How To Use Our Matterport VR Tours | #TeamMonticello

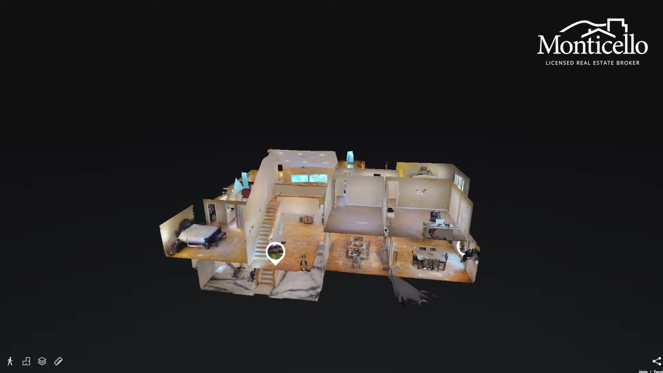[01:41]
The dollhouse feature is an interesting way to get an idea of a home's layout. Tap the view dollhouse button in the bottom
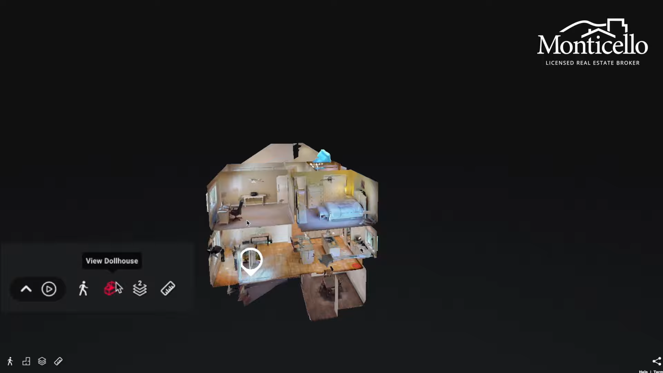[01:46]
of the screen to get a 360 degree view of the entire house.
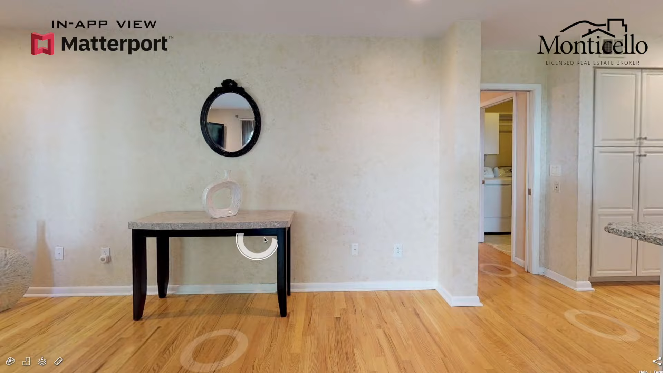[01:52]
From here, you can quickly fly into any room of your choosing by clicking on that room.
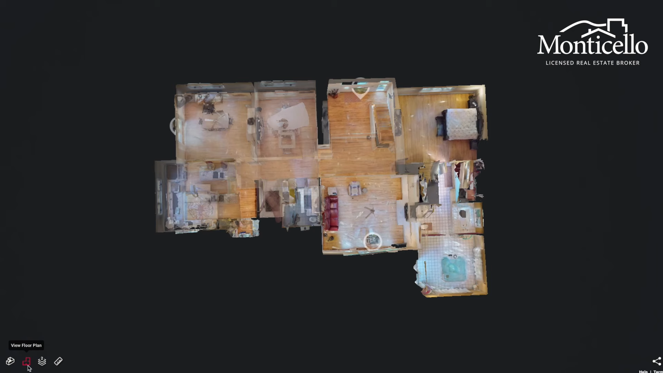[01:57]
Similar to the dollhouse, you can also view a top-down floor plan of any floor that you're on by clicking the view floor plan button.
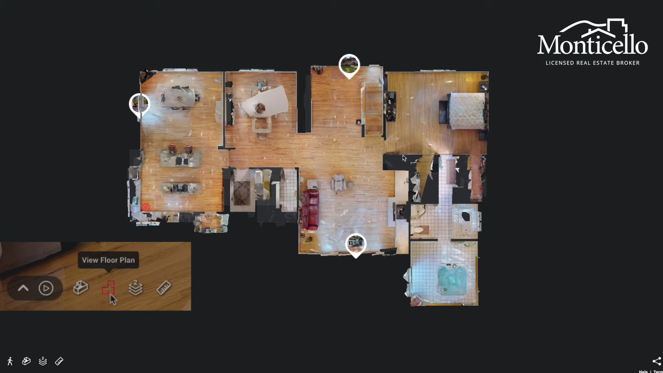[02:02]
To switch floors, simply tap the floor selector button to choose your desired floor.